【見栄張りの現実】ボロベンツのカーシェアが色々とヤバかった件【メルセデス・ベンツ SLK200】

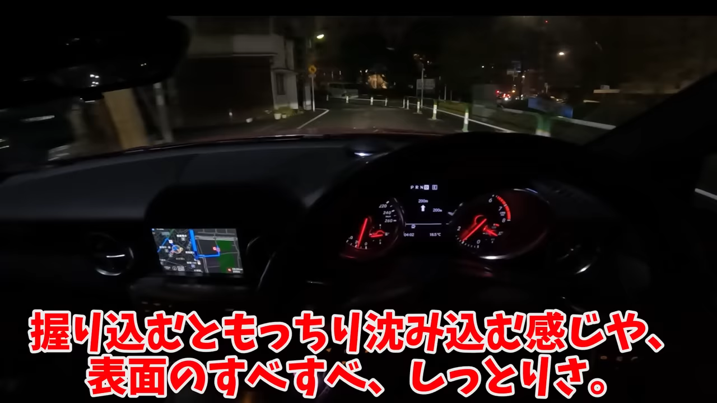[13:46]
握り込むともっちり沈み込む感じや、表面のすべすべ、しっとりさ、BMWと同じくらい感触がいいですね。
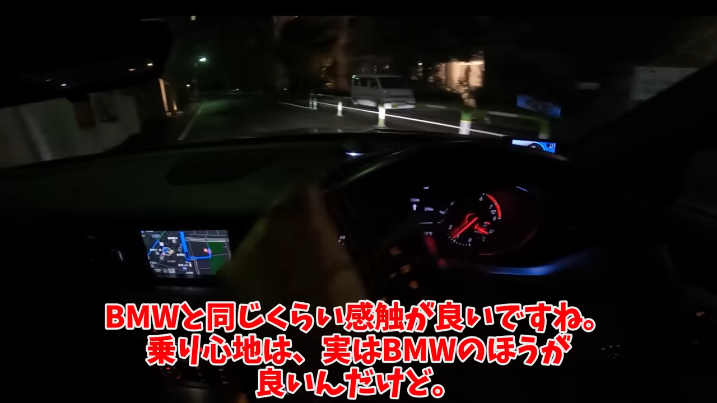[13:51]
乗り心地は、実はBMWの方がいいんだけど、ここで私、最大の過ちを犯します。
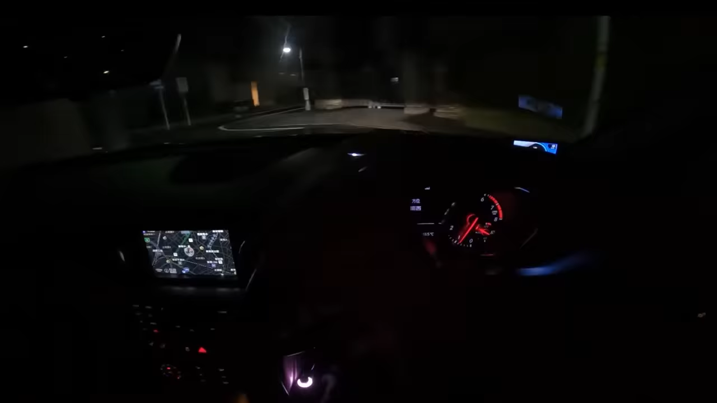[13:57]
右じゃなくて直進だった。悲しくなるからいちいち映さないけど、かなり面倒な思いをしながら、大回りしてきました。マジで東京って狭いよな。首都がこのボロさなのかよと、来るたびに思わされる。むしろ、戦後のやけの腹だった時代から、首都であり続けたから、この形を変えることなく続いてるんでしょうな。さて車庫入れについてですが、やってみるしかないんだよね。この路地、ベンツ多くね?あんなにでかいSUV、どうやって止めてるんでしょうかね。